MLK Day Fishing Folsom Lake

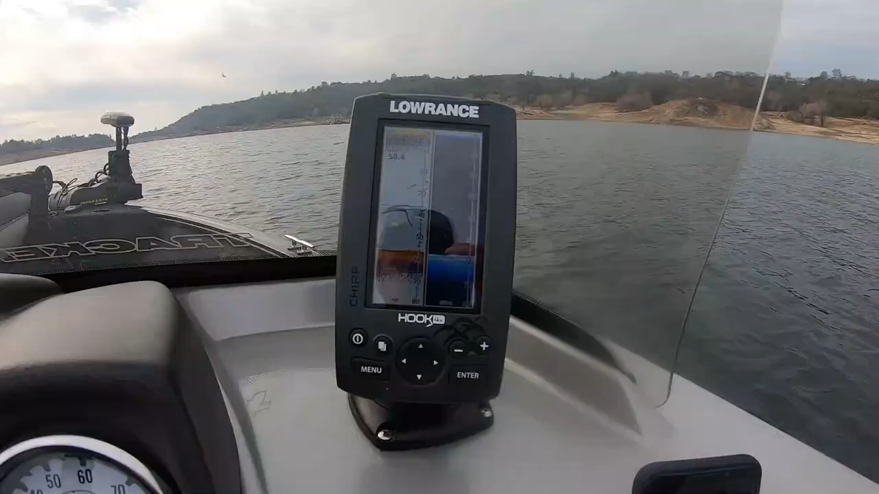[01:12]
all headed up the north fork marking a good number of fish up here seeing them looking at the ball and looking at the other bait on the other side of the boat no takers though i slowed down to double d dodger uh hoochie with one piece of corn on it see what happened 1.5 1.6 miles an hour seeing the bait ball here and there
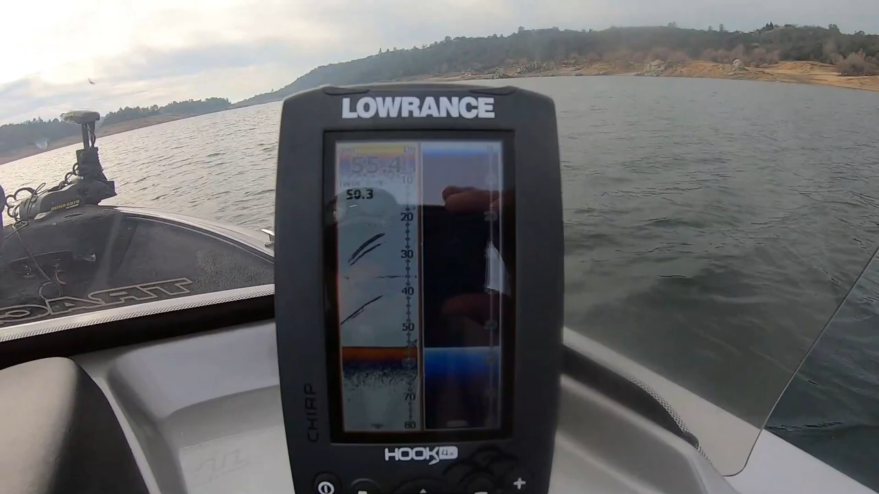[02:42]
are fish those are there's a lot of air up the forks so i don't always think those are fish see like here comes a line of air
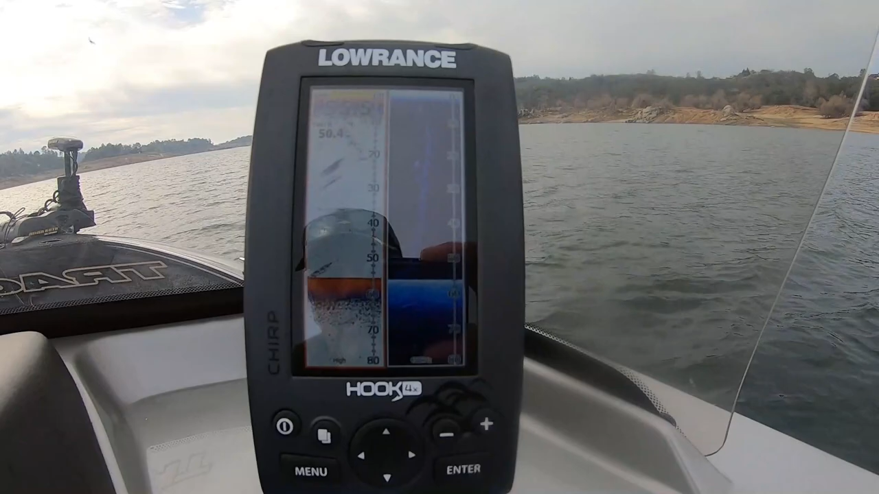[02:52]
yeah that's pretty much what air looks like so okay get back to you if we can catch one see what happens getting close on noon now though they're going to take some baits here